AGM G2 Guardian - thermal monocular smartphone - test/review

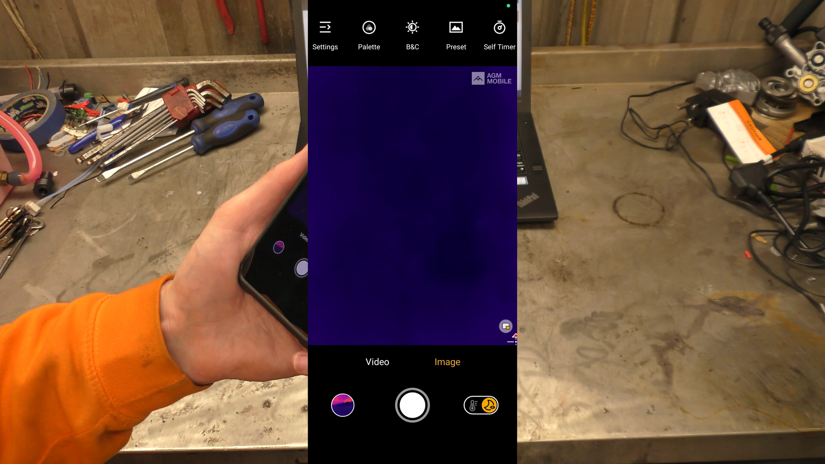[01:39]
So, it's normal mode of operation that we use it in is thermal detection.
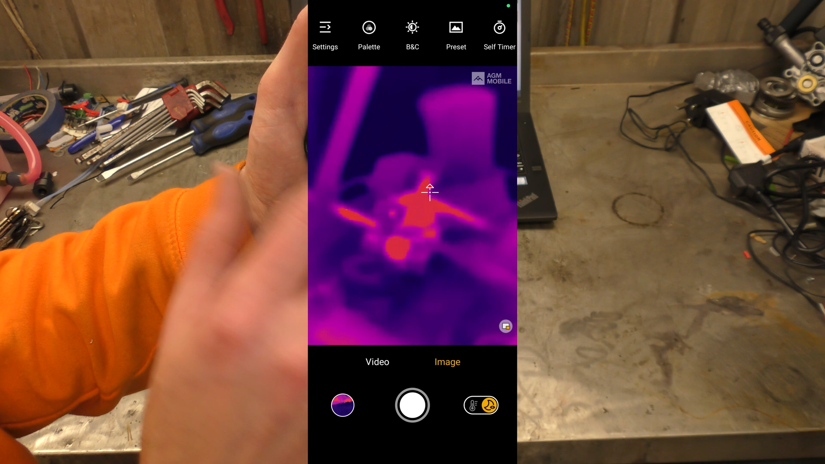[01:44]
Let me just use the autofocus there. Look at that.
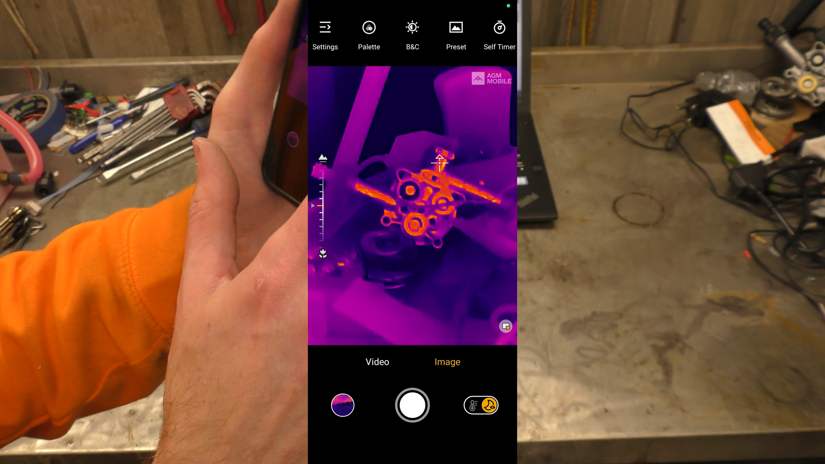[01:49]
So, it's thing is, it's main thing is, eh, being able to see long distance, like 500 meters of thermal imaging.
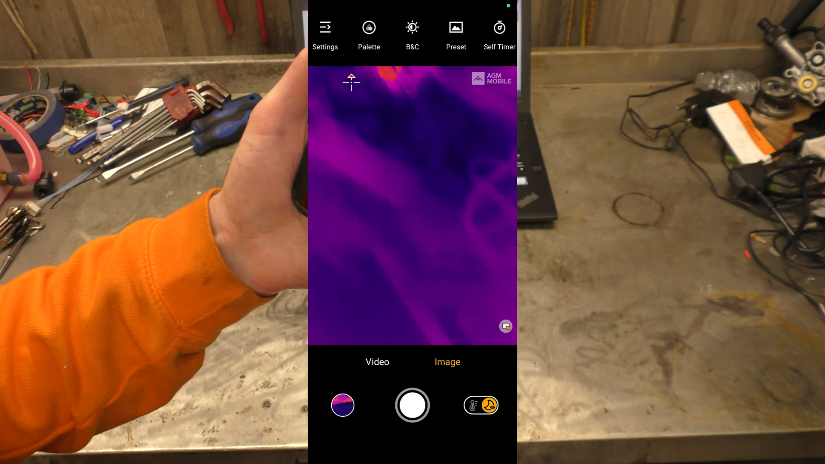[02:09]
but it's hard and I was trying to find friends to come out with me, but nobody would.
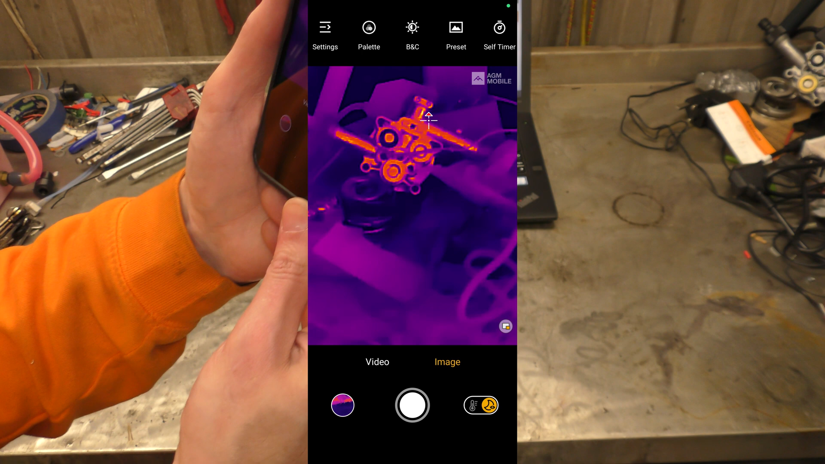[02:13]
So, I just had to go out and do it by ourselves, but you can see here, we are looking at, that's actually the thermal reflection of me off a shiny metal surface.
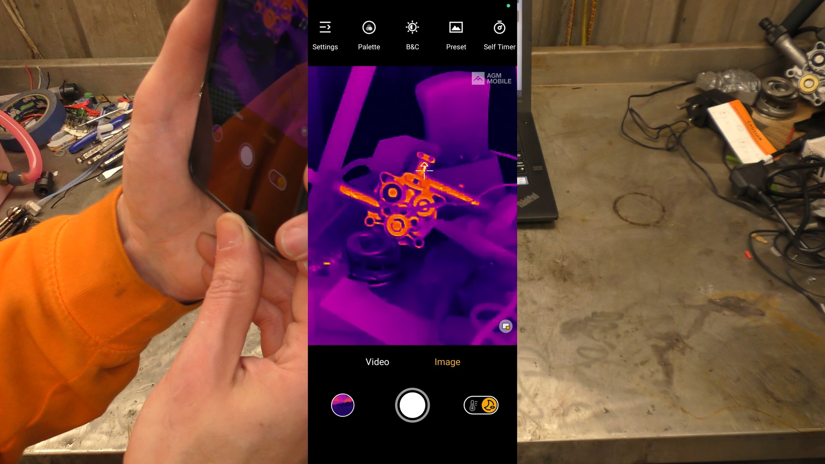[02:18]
As you can see, well, we are, we are this close to that laptop.
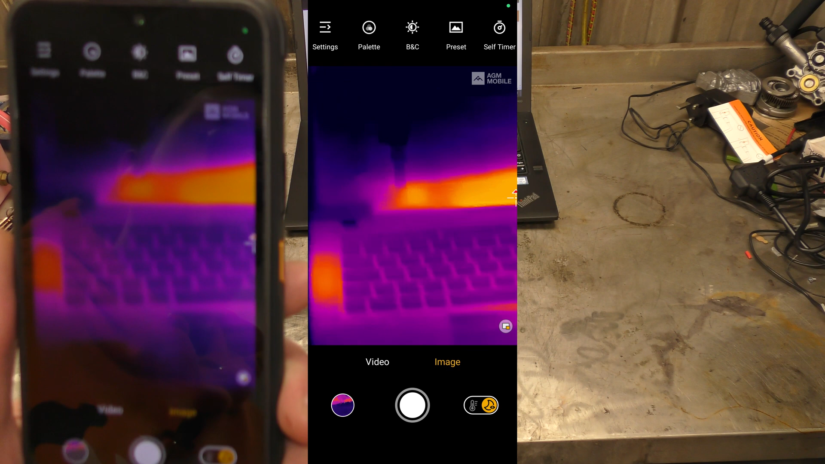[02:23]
That's, that's the laptop is the one behind us, which has actually got a lot of the website up for the thermal garden.
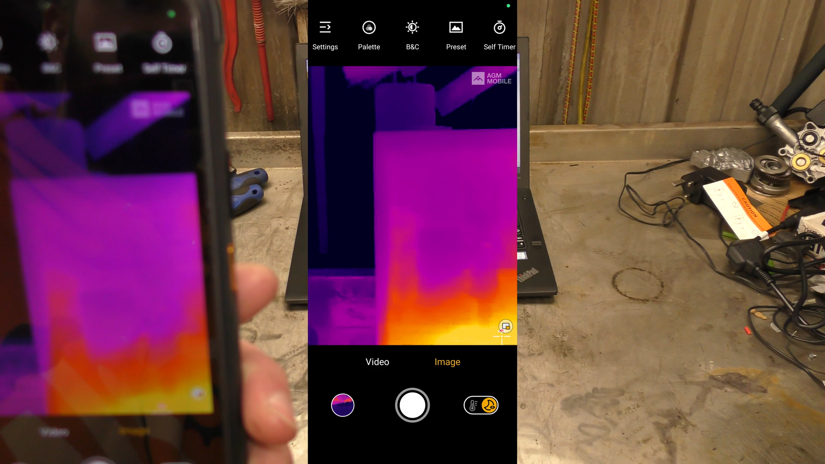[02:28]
But, you can see,
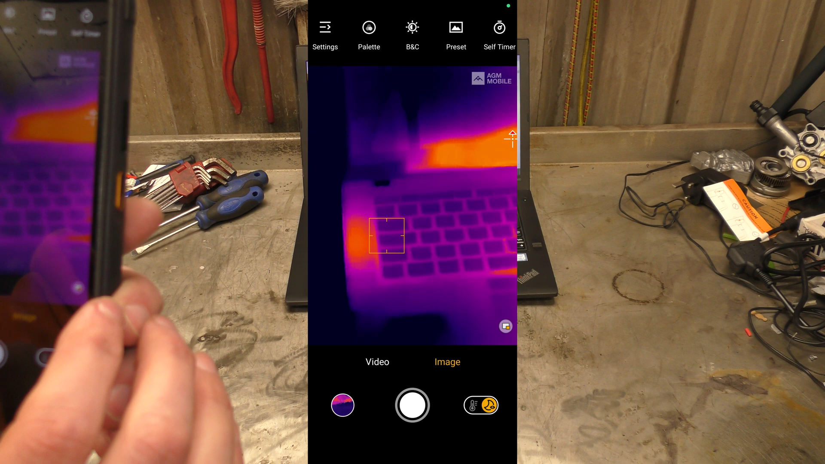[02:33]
here I can look at the level of detail, and this is in,
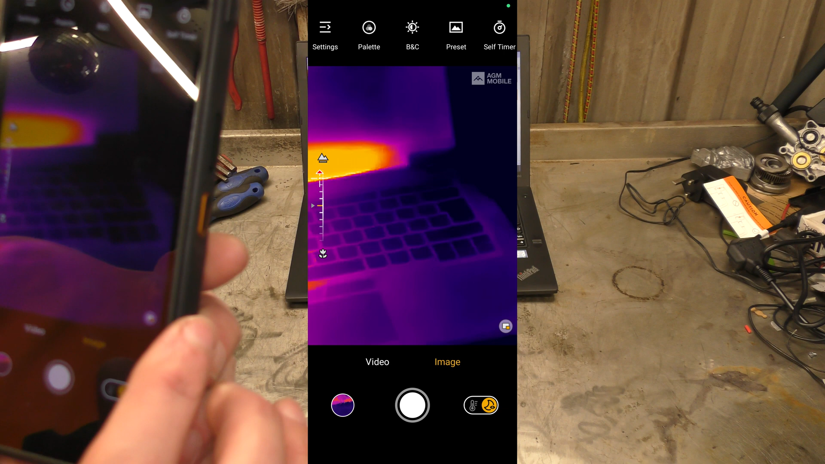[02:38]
like, thermal hunting mode, there's presets, let me show you.
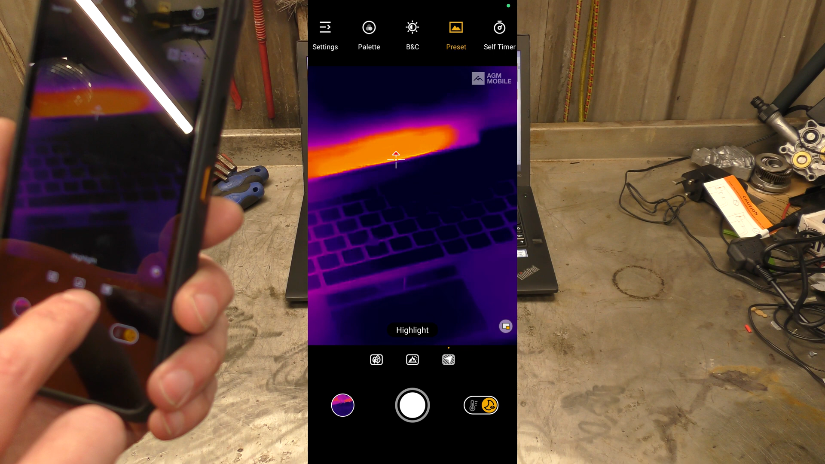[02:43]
So, this is highlight, so this would, this is going to highlight the hottest object it can find, which,
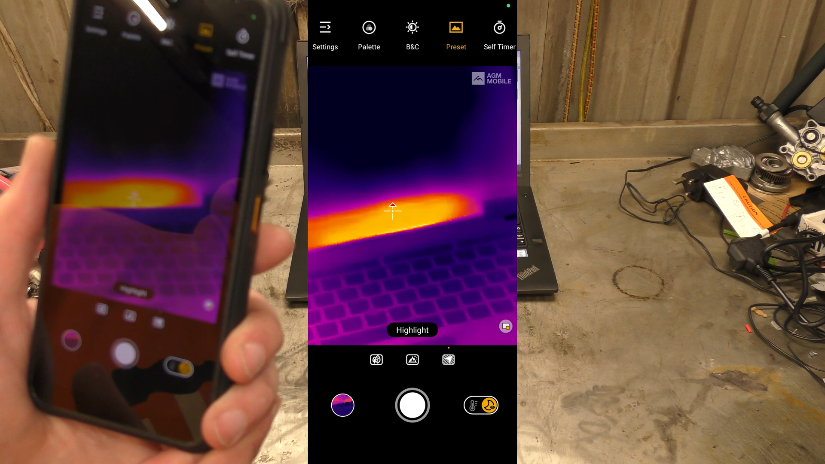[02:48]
well, if you're looking for animals or people, it'll hopefully be the hottest thing on screen. Enhanced is a slightly, well, as it says, enhanced version of that, and then the other one is called Natural, which it kind of does a bit better job of smoothing out the highs and the lows,
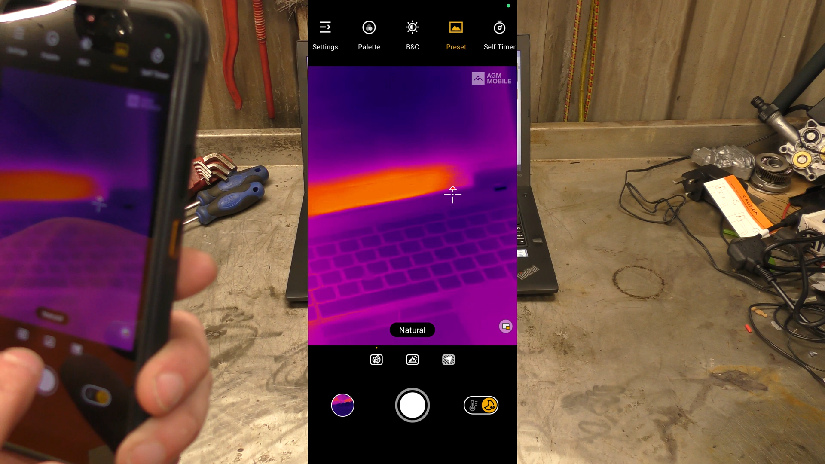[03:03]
and giving you a bit better image quality.
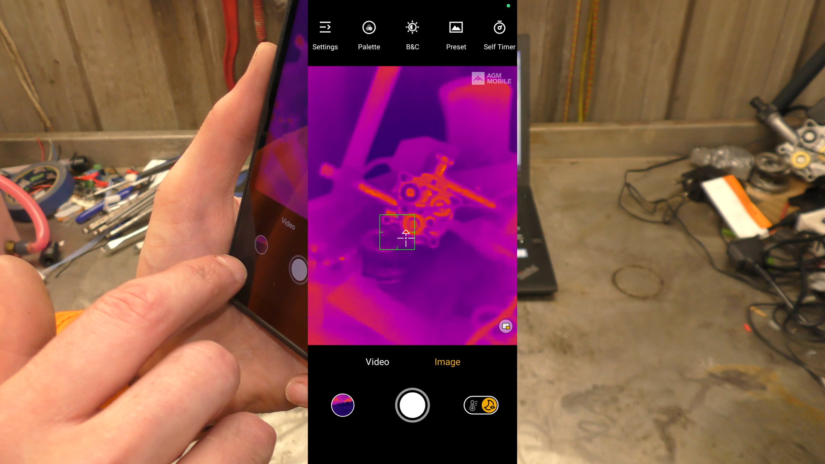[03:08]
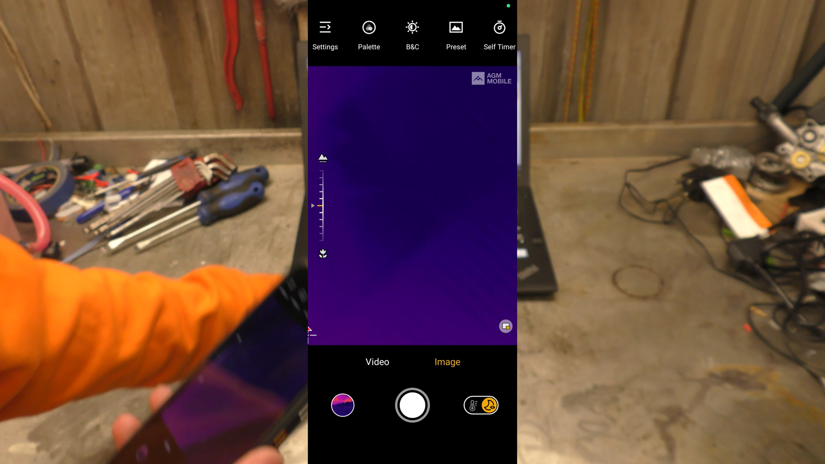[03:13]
And, as we'll go through, like, on the website, I'll show you on the thing, where we're going, oh, oh, down a bit, oh, let me see. So, they've got some nice pictures of 10 metres, 50 metres, 100s, 200s, 300s, 500s, and I've been out in the field, and I'll say that's pretty accurate results to what I got as well,
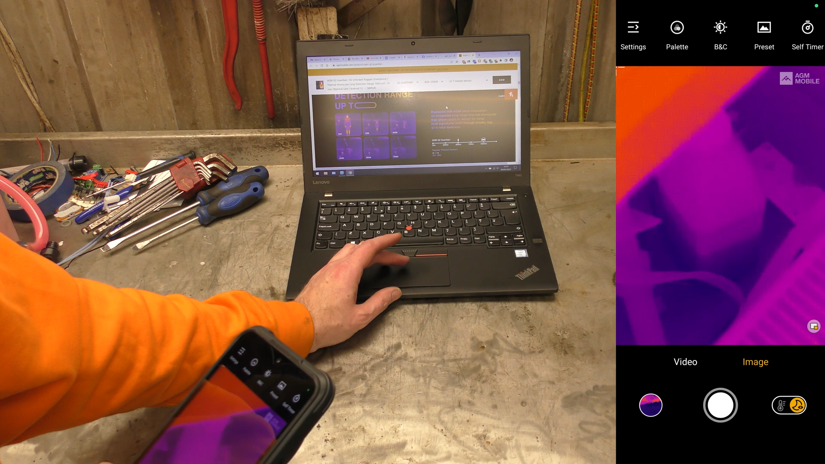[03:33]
because I was seeing ducks at long range, and you can, well, don't know if you know about ducks, but they're covered in feathers, which keep in all the heat, so basically, they've got a very, very small thermal signature.